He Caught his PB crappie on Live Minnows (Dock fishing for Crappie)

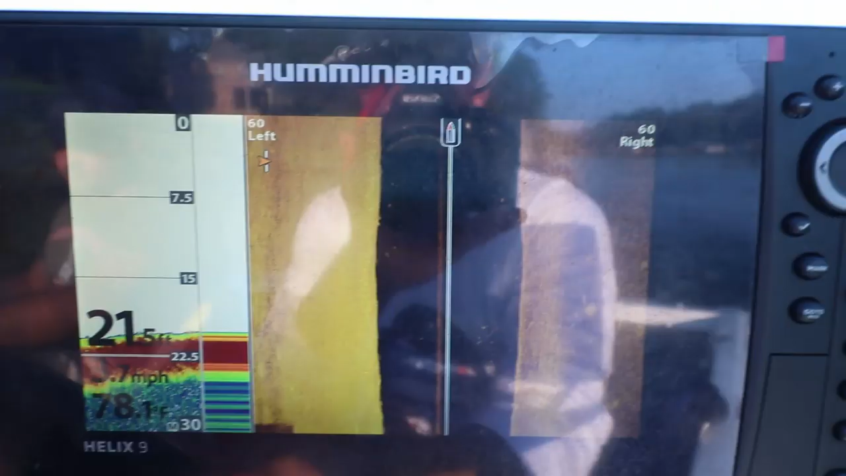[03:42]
On screen: depth 21.5 ft
so here's what it looks like as we get up to the dock we're gonna go alongside the
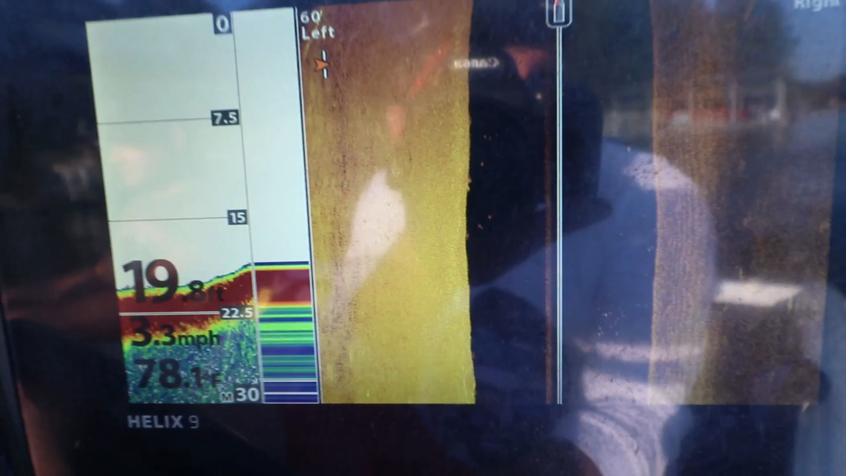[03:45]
On screen: depth 19.8 ft, water 78.1°F, speed 3.3 mph
dock to see if there's anything on the side imaging and you should be able to I got it 60 feet left and right again
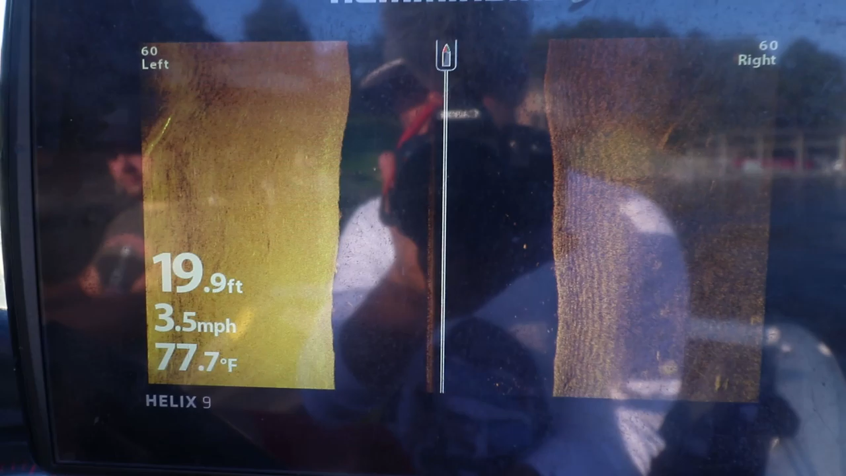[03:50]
On screen: depth 19.9 ft, water 77.7°F, speed 3.5 mph
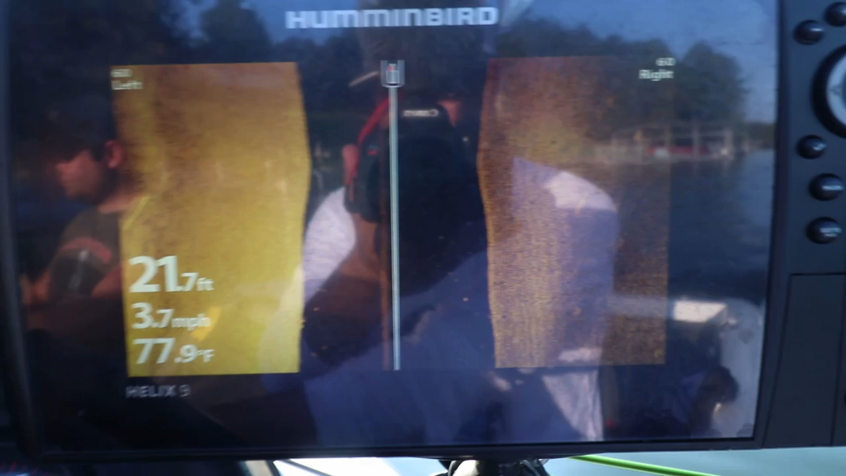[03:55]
On screen: depth 21.7 ft, water 77.9°F, speed 3.7 mph
I should be able to see the pilings here's the pilings coming up
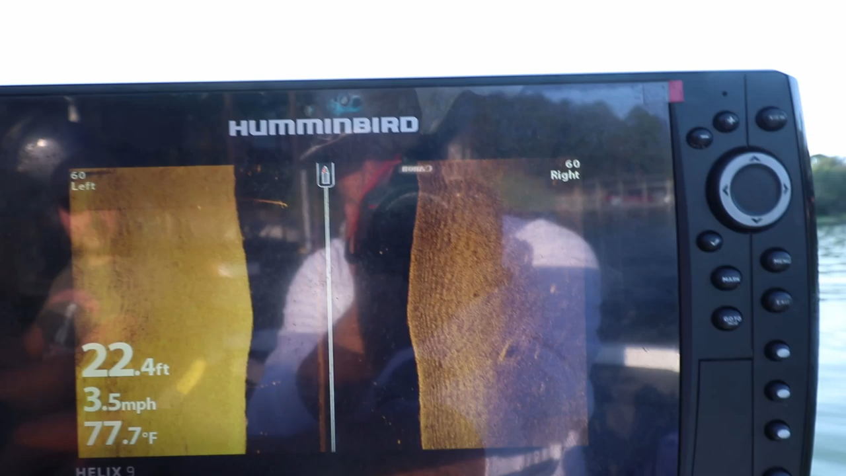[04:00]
On screen: depth 22.4 ft, water 77.7°F, speed 3.5 mph
now if you're not sure there might be some fish mixed in I always go to the down imaging
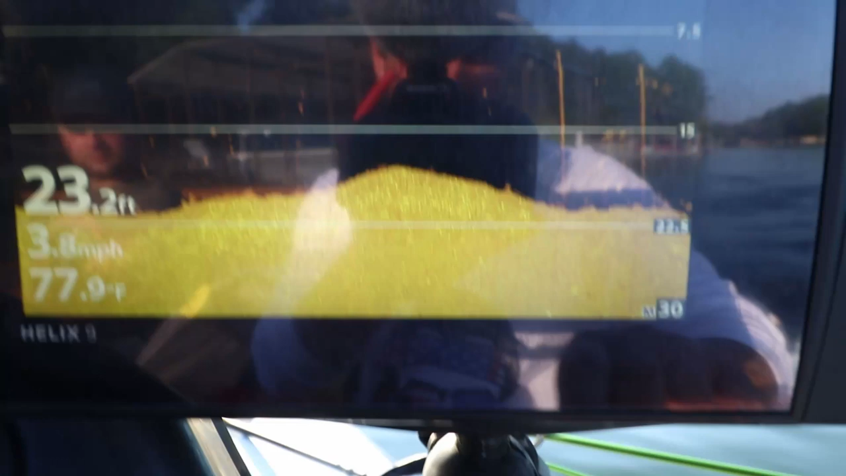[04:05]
On screen: depth 23.2 ft
and this is going to give me that vertical view to really tell between what's fish and what isn't
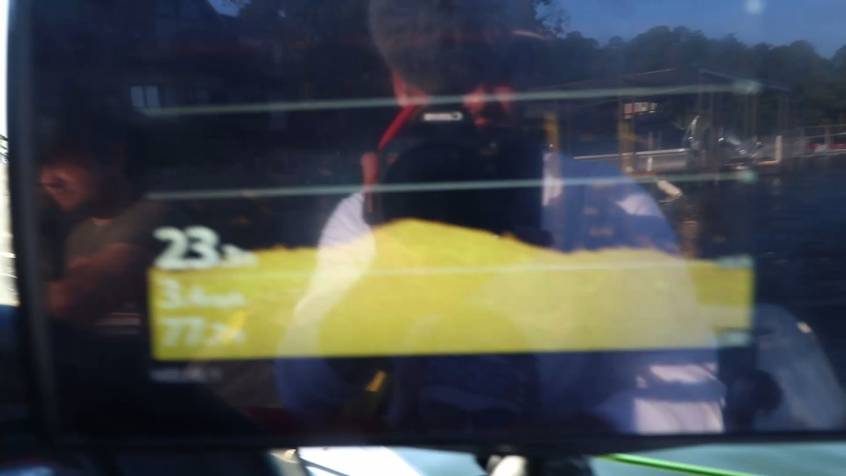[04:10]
now this dock coming up there's dock coming up does have fish on it
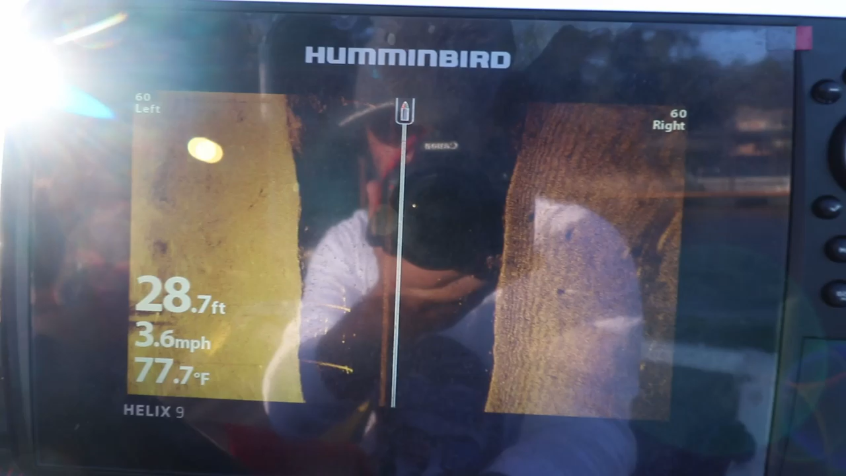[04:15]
On screen: depth 28.7 ft, water 77.7°F, speed 3.6 mph
and it's got a ton of brush as you can see right there and if I go to my down imaging
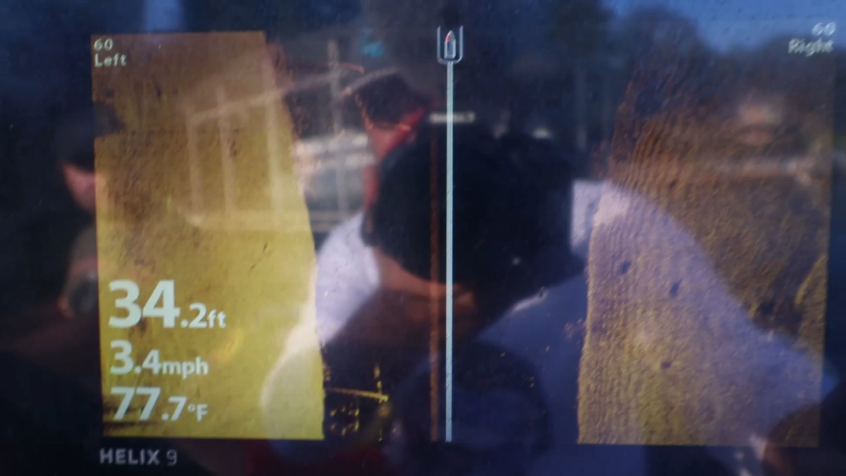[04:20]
On screen: depth 34.2 ft, water 77.7°F, speed 3.4 mph
there's brush and there's fish all over the place
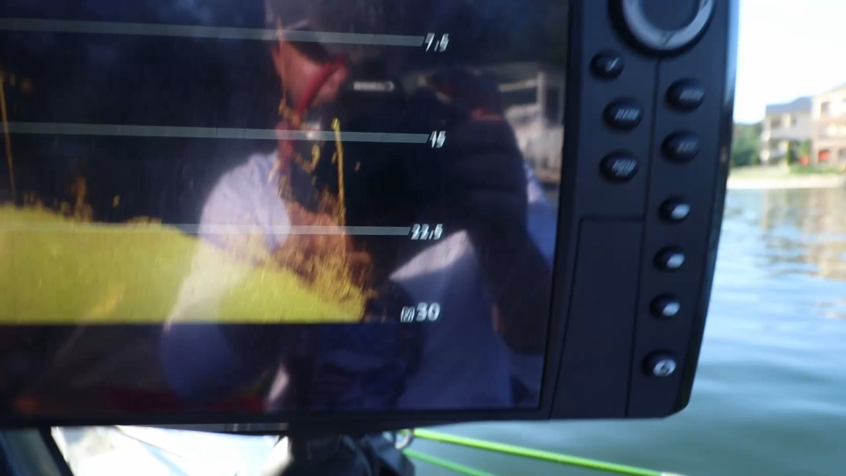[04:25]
this is the dock we have been fishing and we know there's these fish stacked up right here
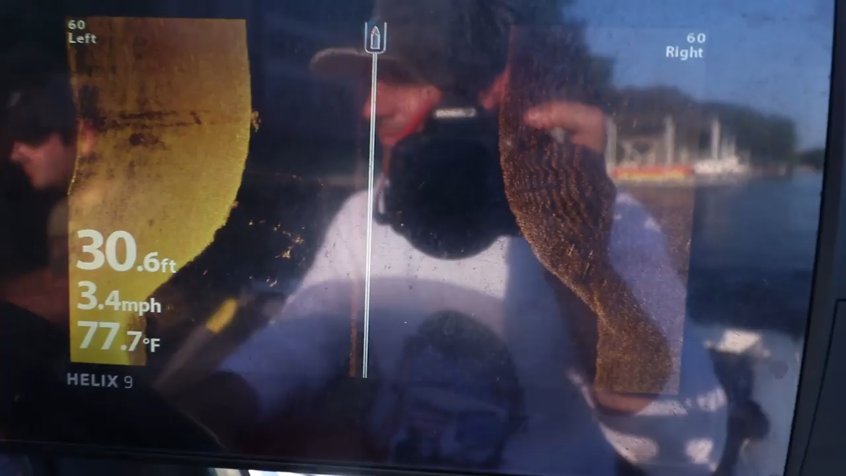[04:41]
On screen: depth 30.6 ft, water 77.7°F, speed 3.4 mph
and let's see if there's anything on this dock I think there was last time but there's not that many fish
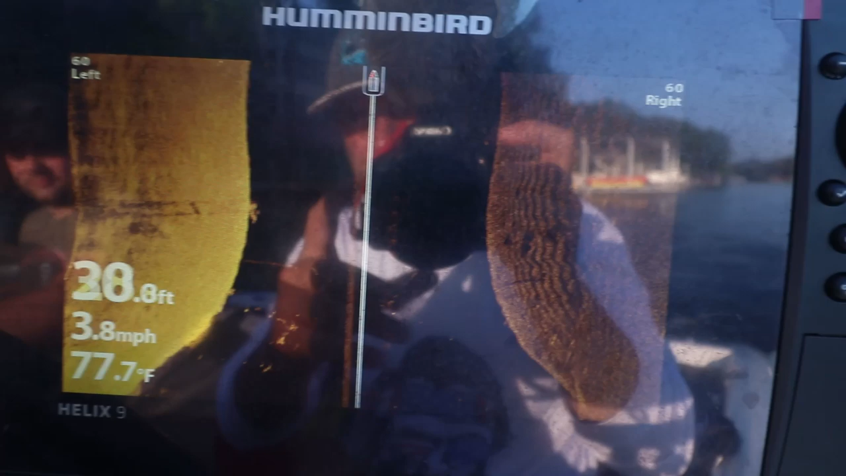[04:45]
On screen: water 77.7°F, speed 3.8 mph
so these are the dock pilings coming up right here
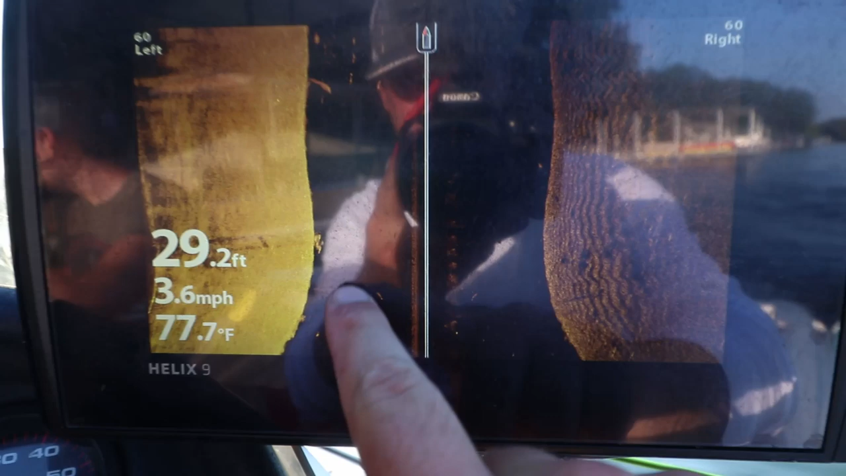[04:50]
On screen: depth 29.2 ft, water 77.7°F, speed 3.6 mph
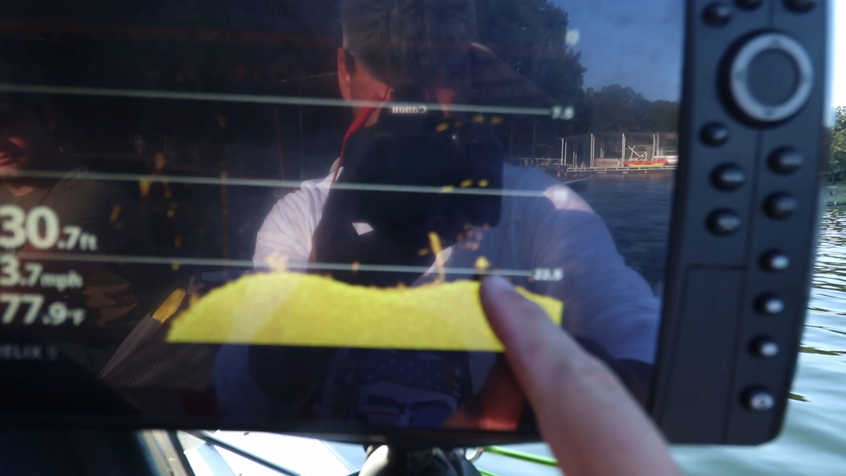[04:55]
and if I go to my down imaging so these are the dock pilings sticking up there might be a couple fish in there but those are the floating the dock